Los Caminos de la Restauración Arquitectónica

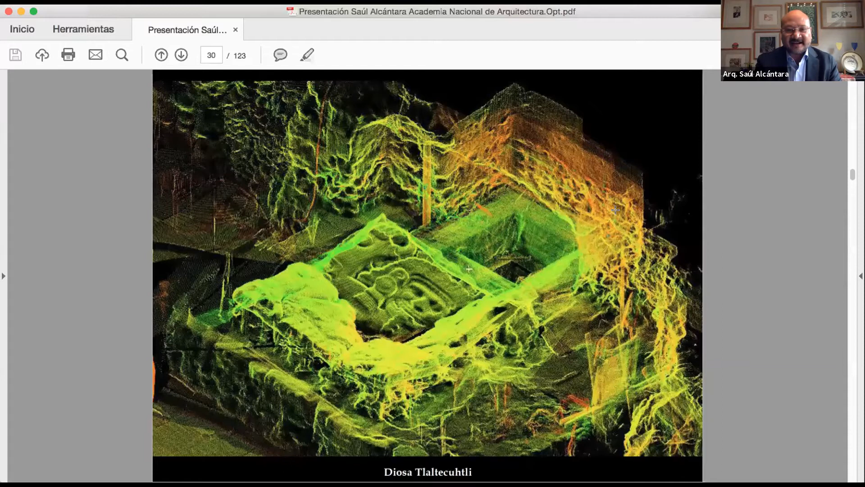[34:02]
que fue la primigenia la institución primigenia para utilizar este tipo de instrumentos en la arquitectura entonces se hizo todo el escaneo
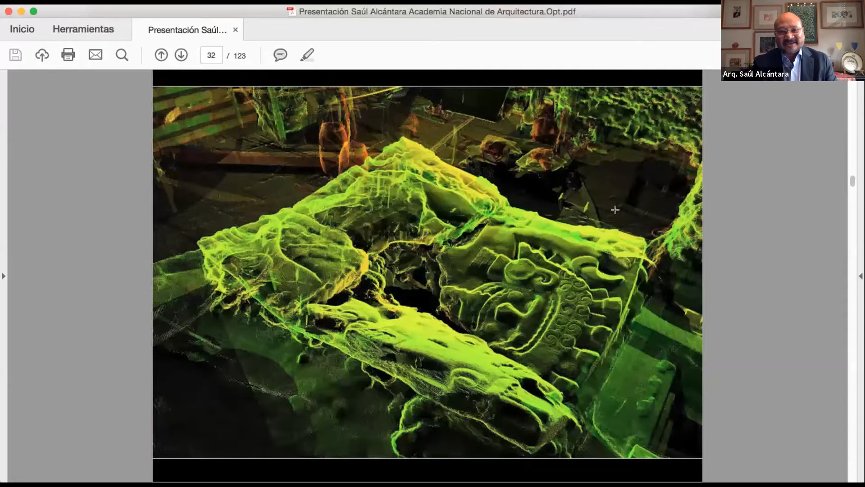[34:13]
que le ayudó muchísimo a los arqueólogos porque bueno los arqueólogos son extraordinarios
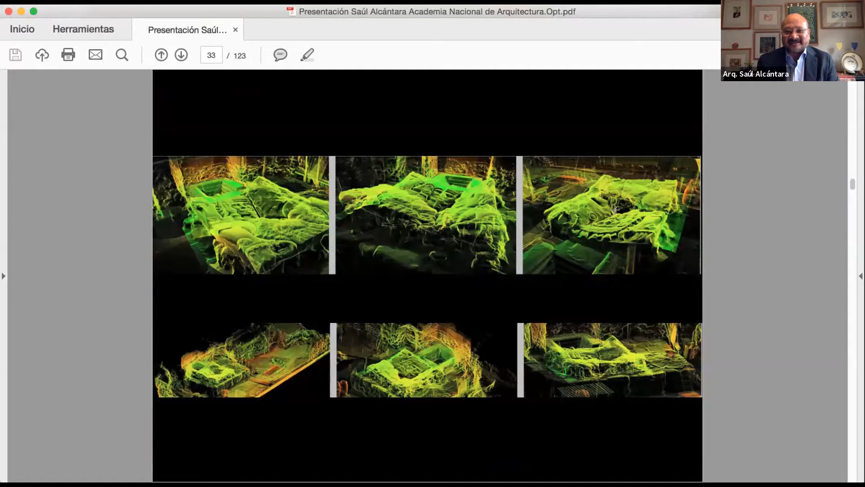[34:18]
dibujantes pero con el escaneo ya se podía ir mucho más rápido y todo esto ya es resultado del escaneo
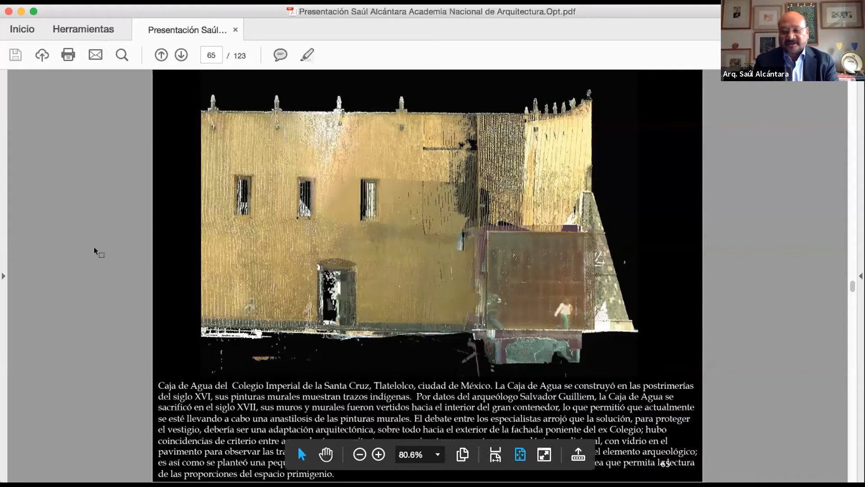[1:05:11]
este es un ejemplo de esta inserción de arquitectura contemporánea en un edificio histórico es la caja de agua en Tlatelolco aquí nos llamó el arqueólogo gran arqueólogo Salvador Guillén y descubrí esta caja de agua recuerdan que en el mapa de Uppsala les mostré la caja de agua de Tlatelolco como Alonso de Santa Cruz enfatiza más Tlatelolco que la parte de catedral digamos entonces descubre esta caja de agua bellísima del siglo XVI que fue sacrificada ya al contacto con los españoles
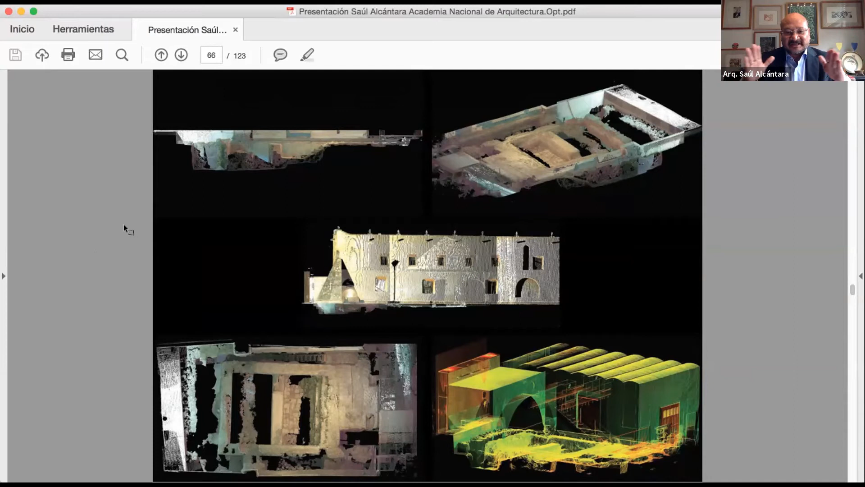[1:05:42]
se volcaron los muros y se cerró la caja de agua entonces hicimos todo el escaneo
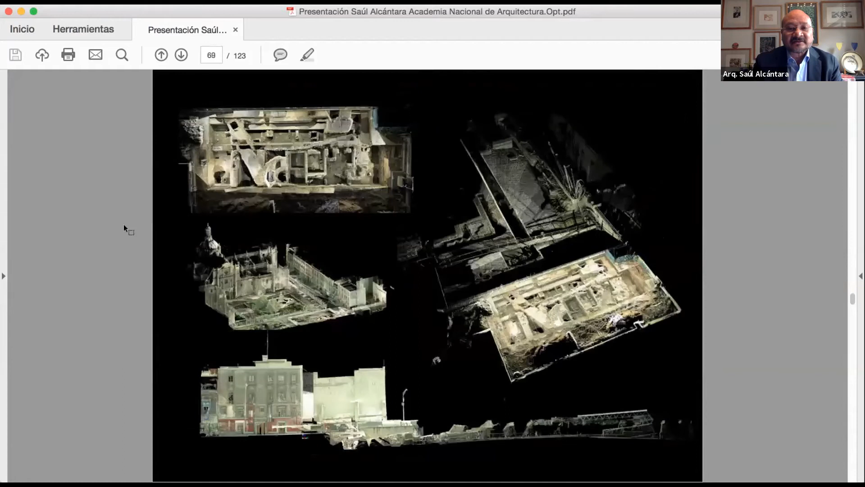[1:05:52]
hicimos el escaneo y descubrimos completamente toda la morfología de la caja de agua